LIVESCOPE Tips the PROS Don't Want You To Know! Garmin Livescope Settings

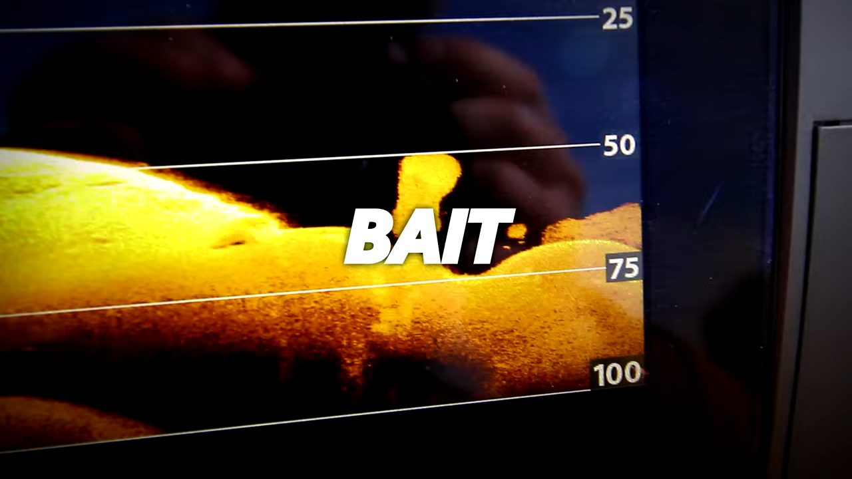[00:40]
fish shad where you guys call them around you you have to find that forge
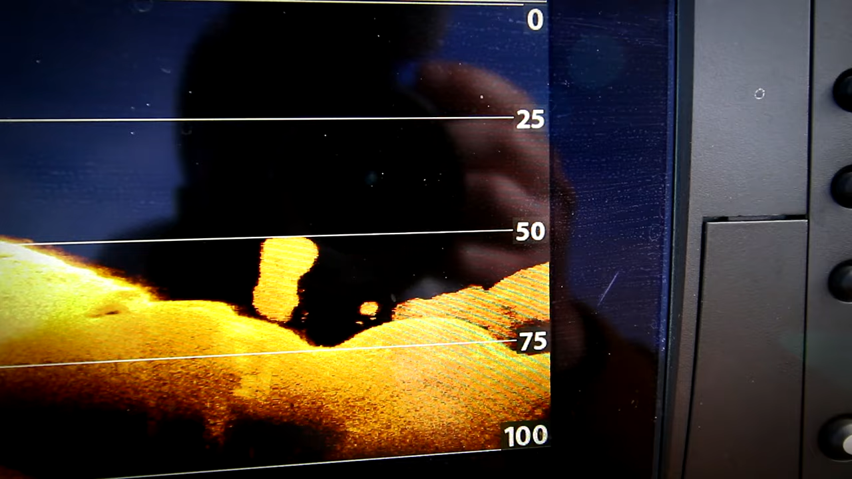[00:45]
that your bass around you are eating around me we have two main types of forage in our shad and that is a threadfin shad
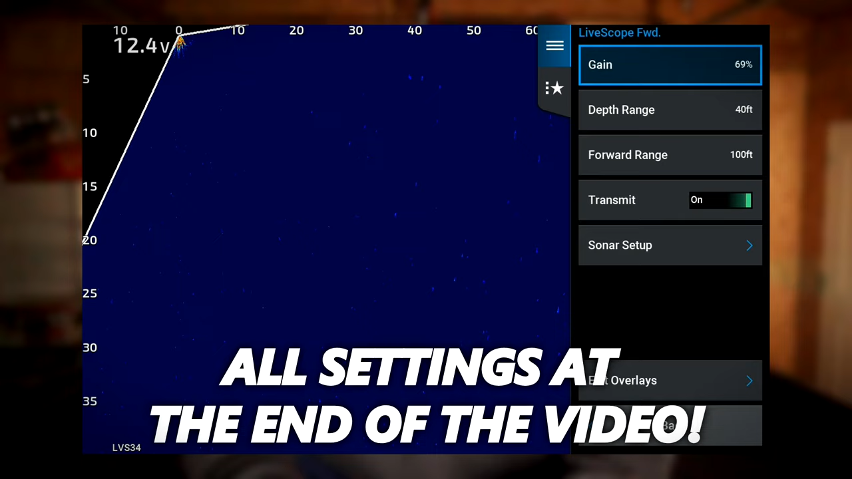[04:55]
foot i'd never change it even if i'm crappie fishing or anything i never change it because i
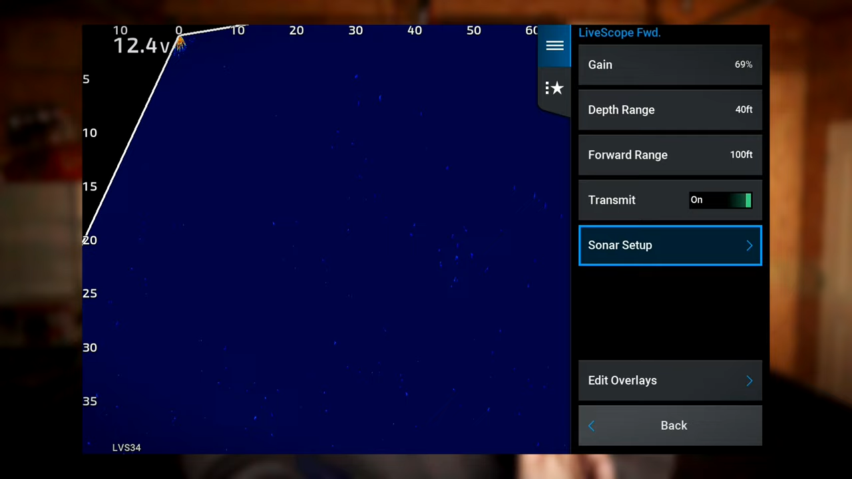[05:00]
like to keep my my casting consistent that way i know how far 100 foot is how far 60 foot is how far 30 foot is it helps me stay more consistent when i'm out there scoping
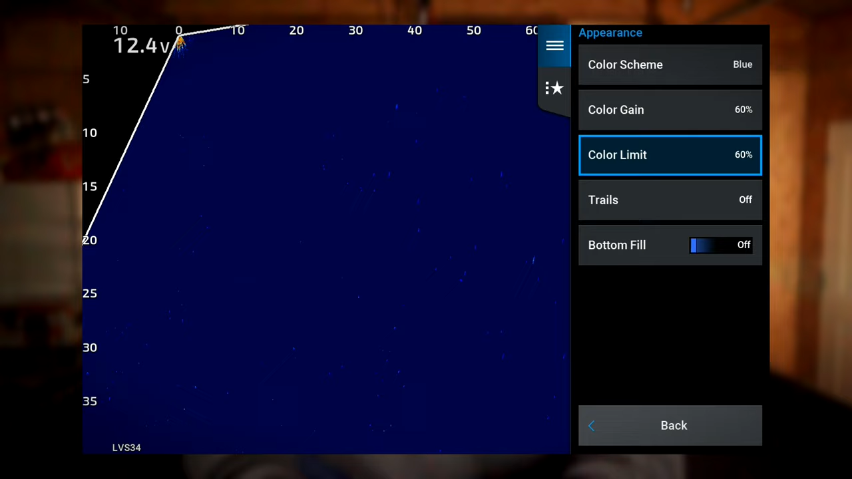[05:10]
depth range i adjust it with the bottom uh the depth of the bottom so say i'm fishing 25 feet i keep it 30 if i'm fishing 10
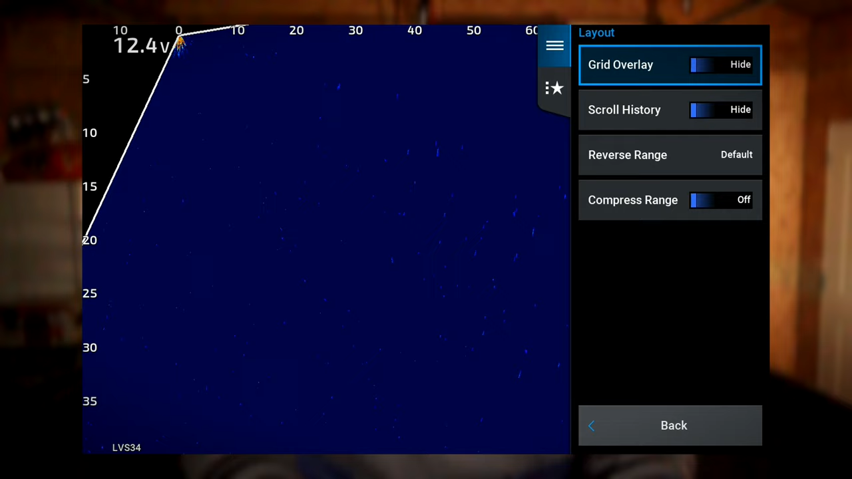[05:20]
feet i keep it 15 or 20 just to help me keep a more consistent and i also don't lose much real estate on my screen color
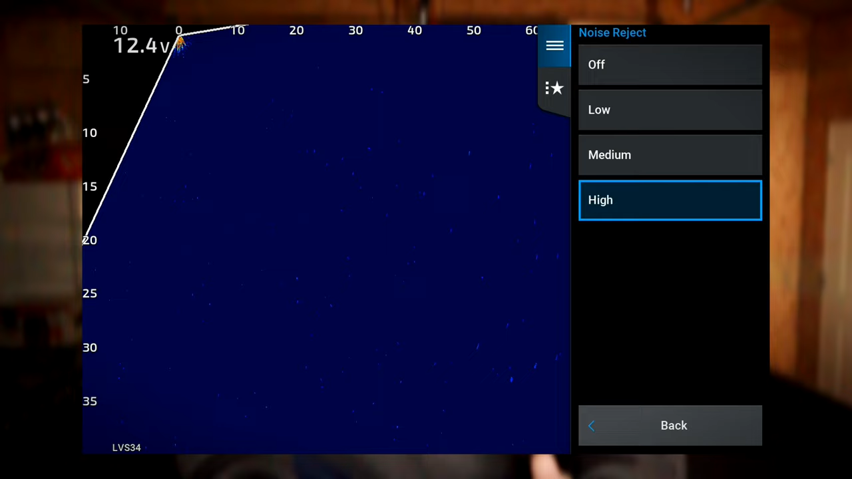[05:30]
or not color gain just the regular gain i keep it between 66 and 74.
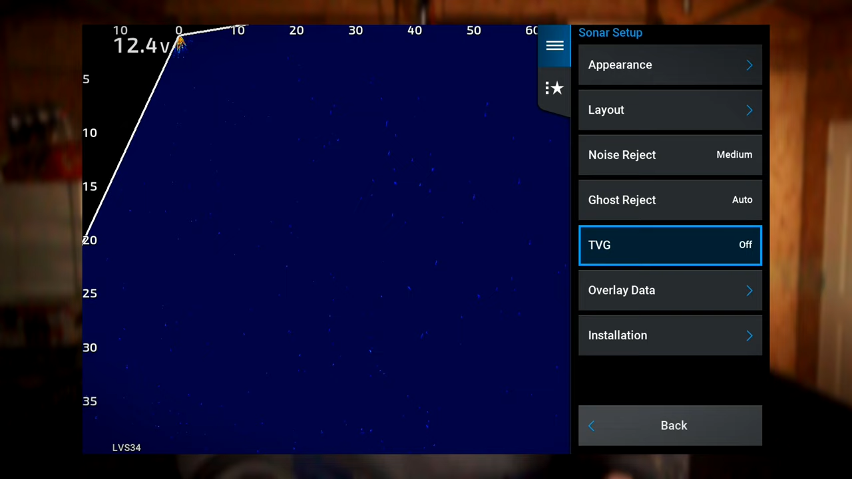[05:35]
this right here you will be adjusting it a lot depending on your type of
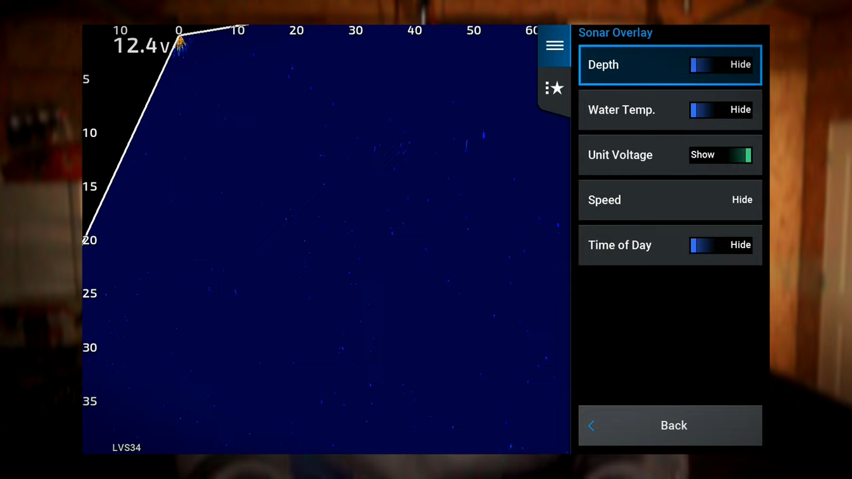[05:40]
lake you are in whether you fish clear water dirty water current no current it's
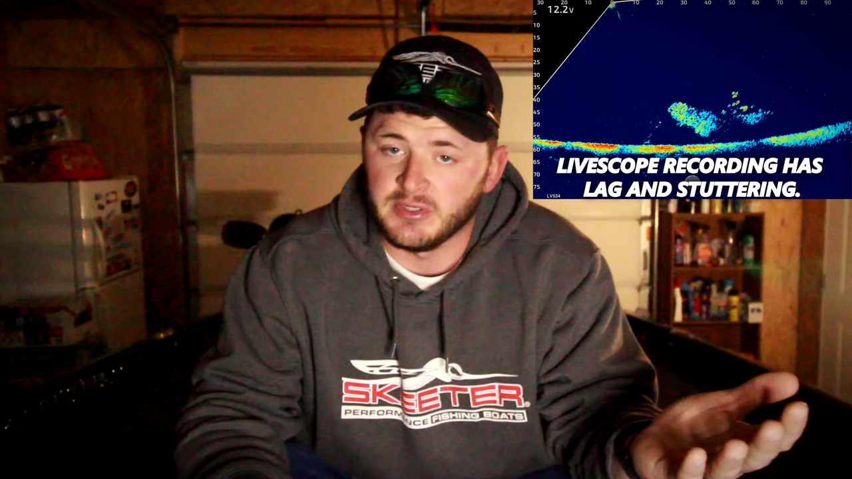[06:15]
the tree it's pretty crazy color gain i keep it between 60 and 80. um i feel like the lower side of that is a little bit better i probably eventually start going down there in that 50 range but i feel like 60 to 65 is really the juice so to speak now color limit this right here i played with a lot um i still like it on a little bit of the higher side i like to keep it between 60 and 100.